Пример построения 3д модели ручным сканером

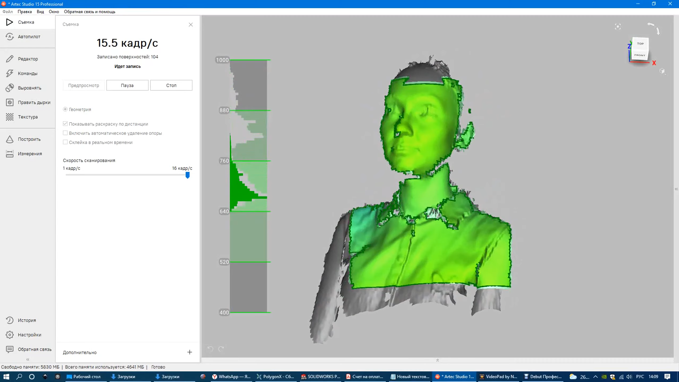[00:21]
Важно, чтобы фрейм оставался по возможности максимально зеленым и не менял градиент.
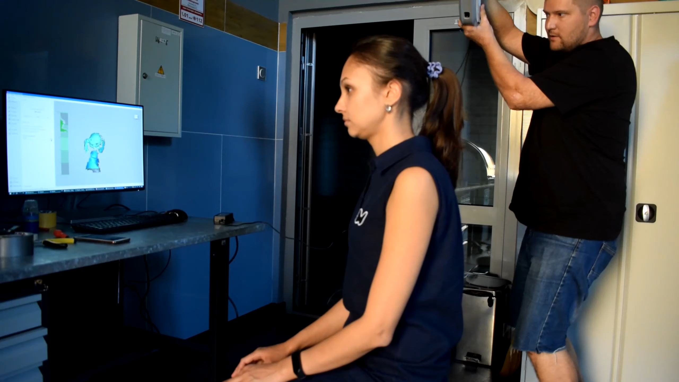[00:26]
Также объект сканирования должен сохранять статичное положение. Сканер может не видеть некоторые области объекта, поэтому процедуру сканирования необходимо повторить несколько раз,
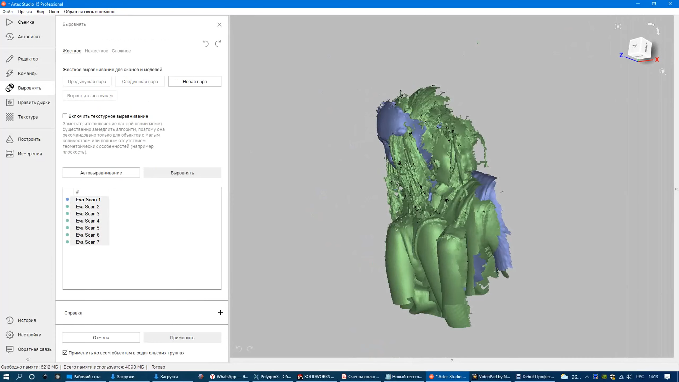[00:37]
вращая объект сканирования примерно до 360 градусов.